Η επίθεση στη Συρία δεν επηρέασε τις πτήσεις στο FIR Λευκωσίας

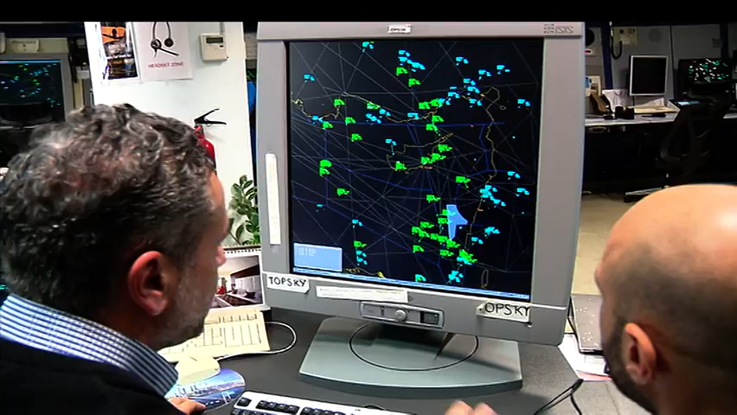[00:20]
Από τις τρεις ταξιμερώματα τα μέλη της πολιτικής αεροπορίας βρίσκονταν σε εγρήγορση για αποφυγή οποιουδήποτε δυσάρεστη του περιστατικού.
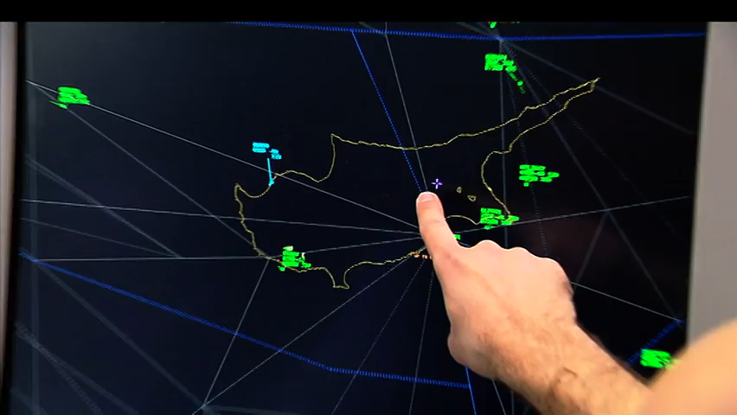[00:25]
Όταν υπάρχουν στραωτικές επιχειρήσεις σε χώρο που με τον πολιτικά αεροσκάφη σίγουρα επηρεάζεται η κυκλοφορία
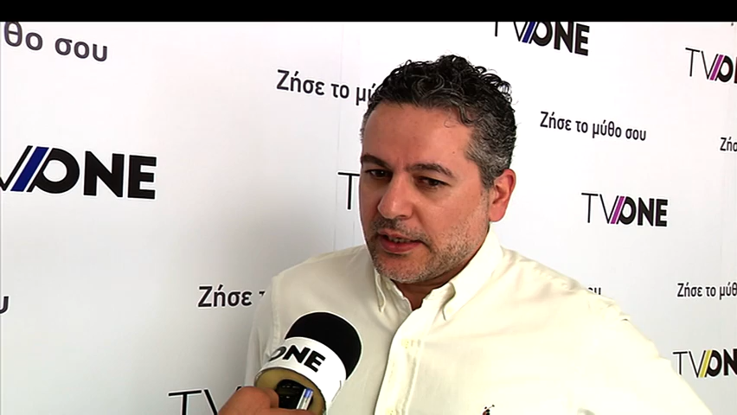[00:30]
όμως πρέπει να εξηγήσουμε το κόσμο τι σημαίνει επηρεάζεται. Όντως υπήρχε έντονη στραωτική δραστηριότητα αλλά όπως λέει και η αναγυνώσεις μας ήταν απολύτερα ελεγχόμενοι. Όπως εξήγησε το προσωπικό της πολιτικής αεροπορίας είχε χειριστεί άψογα το συμβάν ενώ και η συνεργασία με τις γειτονικές χώρες ήταν πάρα πολύ καλή.
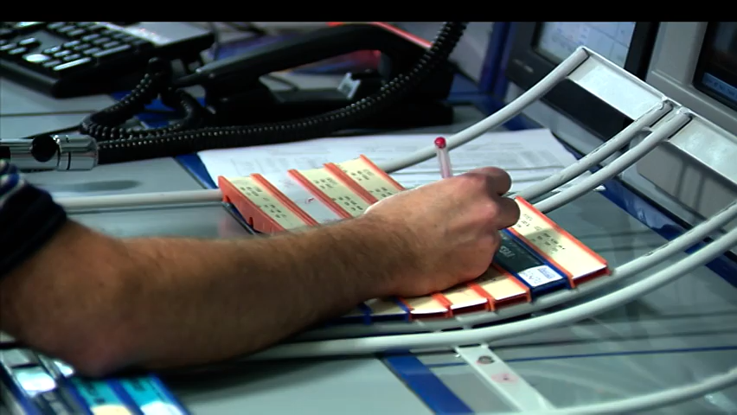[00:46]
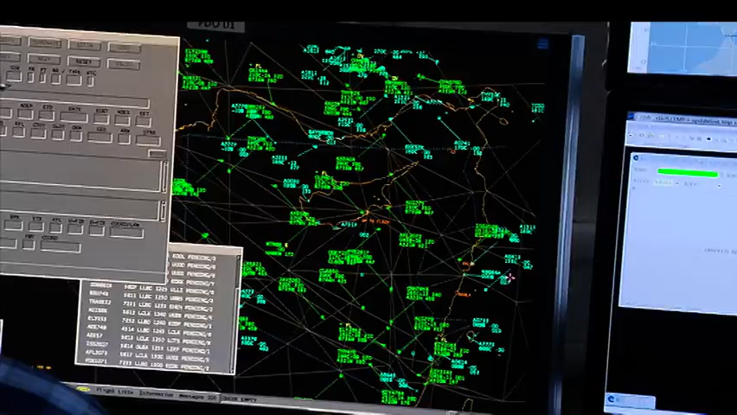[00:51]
Είναι εκτροπές στην πορεία ορισμέων αεροπλάνων όμως χωρίς ιδιαίτερο πρόβλημα όπως είπε. Εντάξει μπορεί η νύχτερα ήταν έντονη στραωτικά αλλά τουλάχιστον και εμάς στην Πρωτιάρου μπορεί να σχεδόν όλα τα πράγματα.